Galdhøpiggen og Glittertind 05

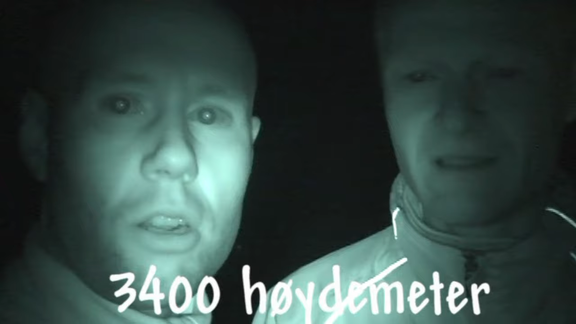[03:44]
34 kilometer. Ja. 8,5 timer effektiv ganger.
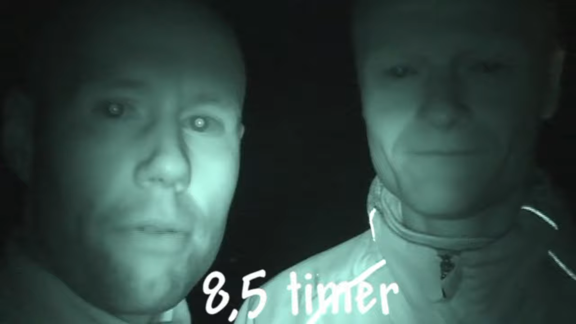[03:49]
10 timer og 40 minutter med pause. Vi kom fram cirka 10:50. Som dere ser så er det mørkt.